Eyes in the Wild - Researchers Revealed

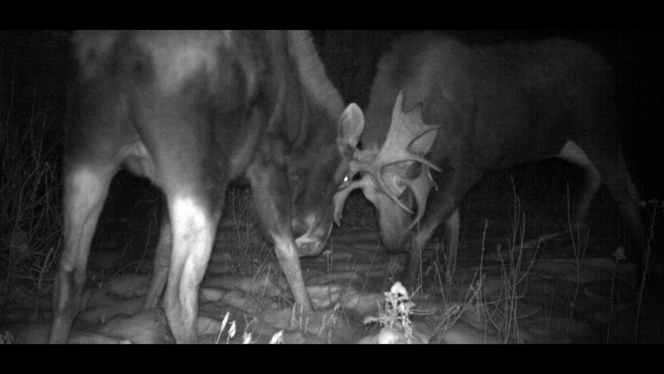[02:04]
so we deploy these in many different areas and it gives us a wealth of different information on some of these rare and elusive species that are otherwise quite difficult to detect.